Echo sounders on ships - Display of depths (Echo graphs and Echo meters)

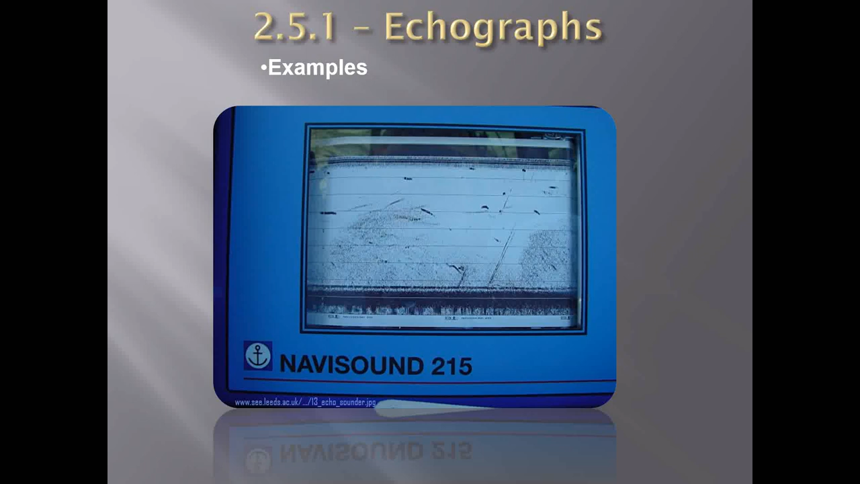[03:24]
most of the echoes are displayed sometimes even echoes of a fish can be displayed or schools